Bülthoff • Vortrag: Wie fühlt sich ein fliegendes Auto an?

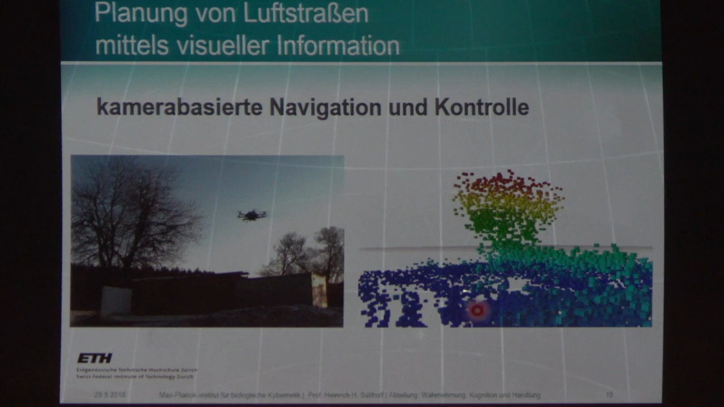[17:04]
Da hier hin zeigen. Also normalerweise machen Sie Landkarten, aber jetzt, wenn Sie sich in der dritten Dimension bewegen, dann brauchen Sie natürlich auch eine Karte, wo vielleicht Hindernisse wie dieser Baum zum Beispiel ist.